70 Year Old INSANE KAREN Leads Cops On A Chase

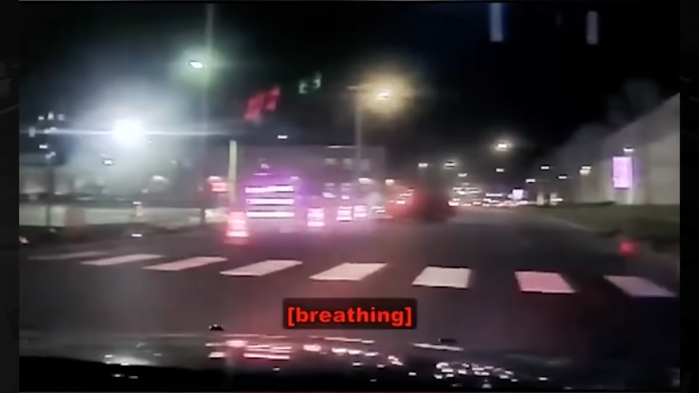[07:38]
Metro's flight out. Flight being advised. Looks like he's on a sub. I'll go and check on him.
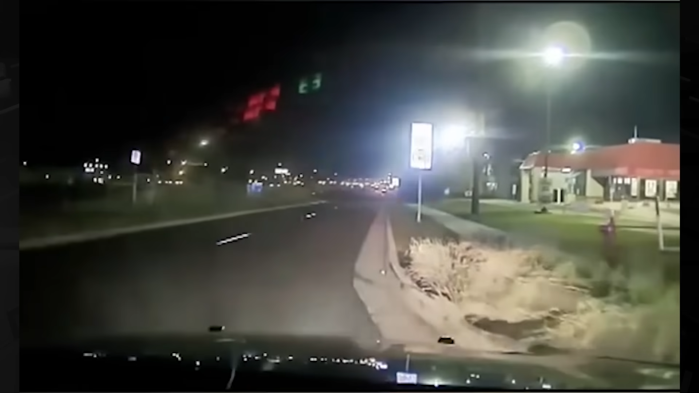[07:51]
For East Metro, Lieutenant just got a gun pointed at her and the vehicle took off. She said she was going to Hardee's, but she's not around here. Her flight's been advised. They're in the air. They're going to search the area. Let's watch him with contact on the way to search.
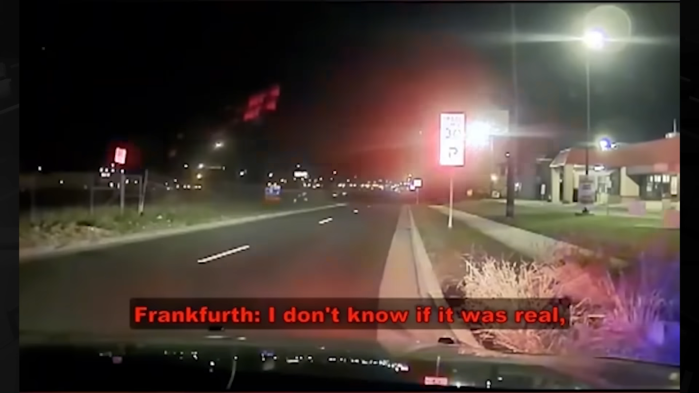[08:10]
I don't know if it was real, but she went over and she grabbed it and she pointed. Oh, big silver one. Yeah. East Metro State Patrol's patch for LTAC 148. Female driver that pointed a firearm at the trooper and then left in the area of Hamlin and 94.